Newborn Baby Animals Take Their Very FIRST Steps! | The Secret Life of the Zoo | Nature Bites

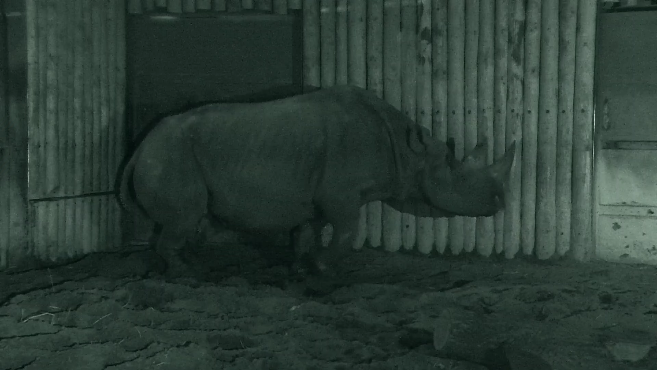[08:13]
A rhino birth can take up to 12 hours.
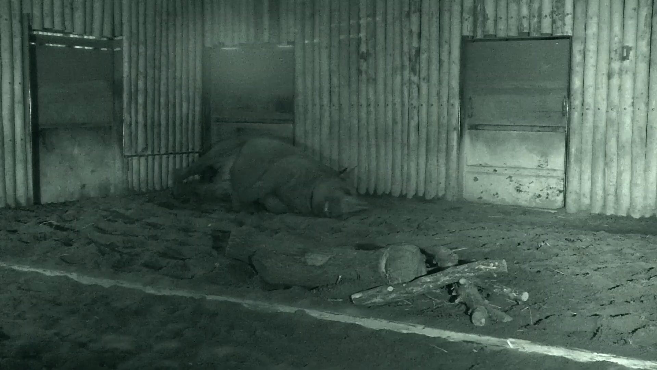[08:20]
And both mother and calf face many dangers.
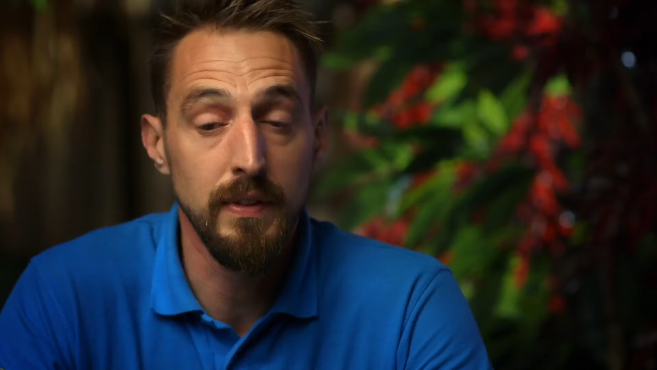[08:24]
There's a whole multitude of different things that could potentially go wrong. So that kind of adds to our anxiety. Zuri has been in labour for two hours and the calf's head is crowning.
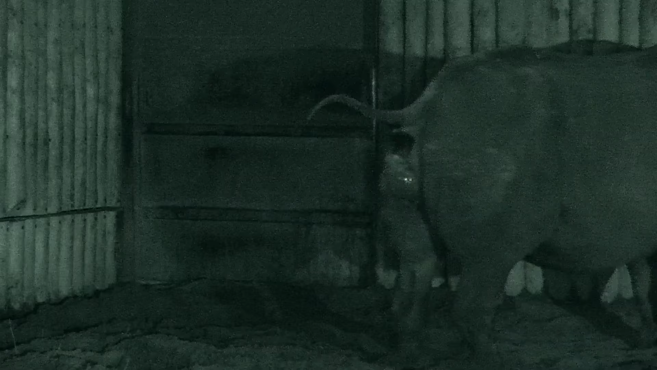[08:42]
It's a crucial stage of the birth. The calf could get stuck. Zuri might not be able to pass it successfully.
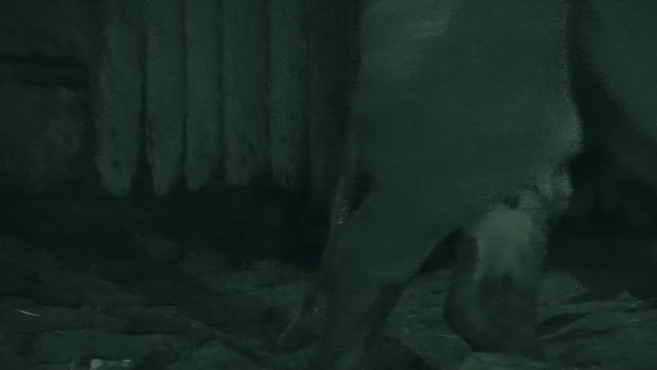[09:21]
Zuri gives birth to a baby boy. But he faces an immediate fight for life. It's very critical that the calf stands up and is walking about quite quickly and gets a feed from mum.
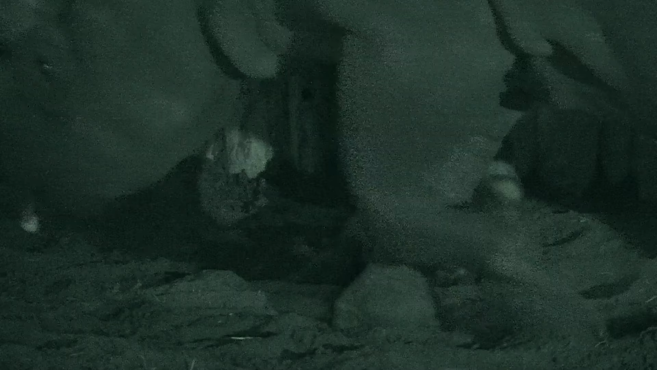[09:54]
If the calf doesn't suckle and get that colostrum straight away like it should do, it could end up with quite a sickly animal.
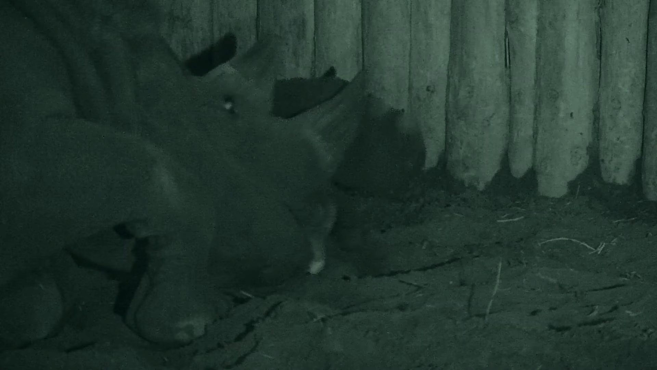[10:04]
Zuri gets down next to her newborn and gently encourages him to his feet. It doesn't really matter how they get them up and standing.
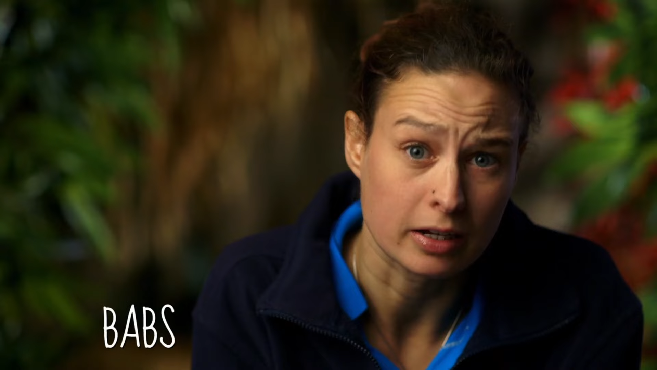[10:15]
They just need to get up and they find a way that works for them.
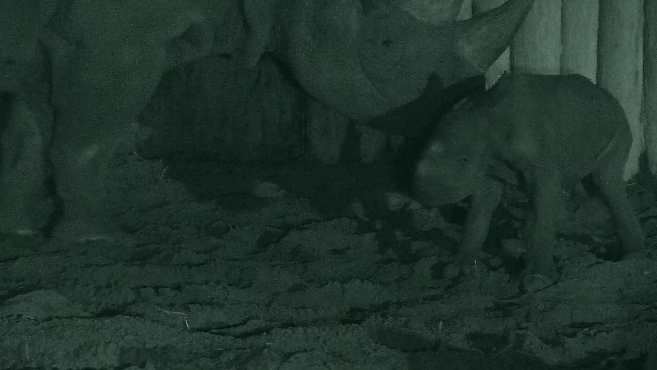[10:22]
I suppose they don't really have health and safety guidelines. And they don't have baby books either.
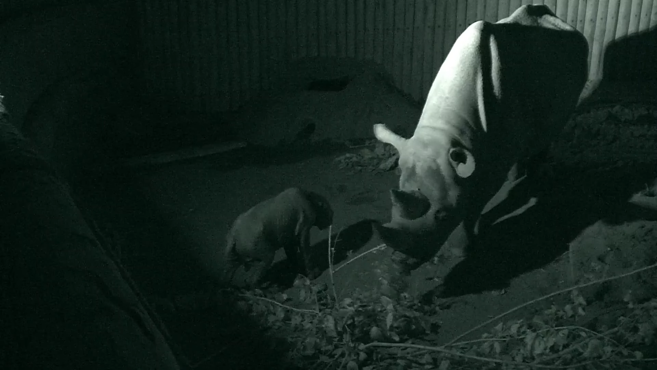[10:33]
Zuri's calf attempts to suckle for the first time. For now, he's safe. But bringing up a young animal at the zoo poses its own challenges. We have to make sure that they remain wild as much as possible.
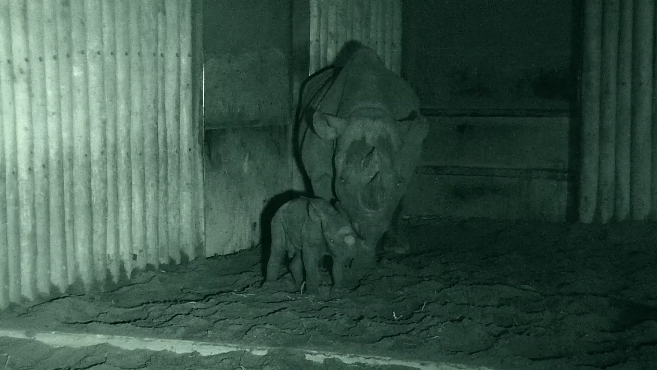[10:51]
But also, we need to start teaching them how to cope in the environment we've created for them. Just living in the enclosure, happily, and living with us, looking after them.
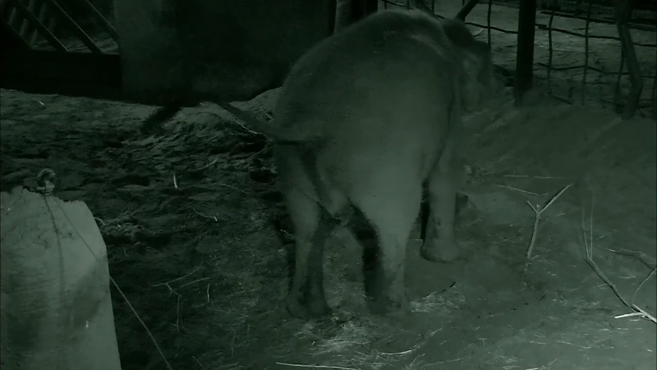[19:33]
I mean, as soon as the baby's born, what actually happens is that the mother has to stimulate the calf to get it onto its feet, and to check it's okay, and to get the sack off. It looks a bit harsh sometimes.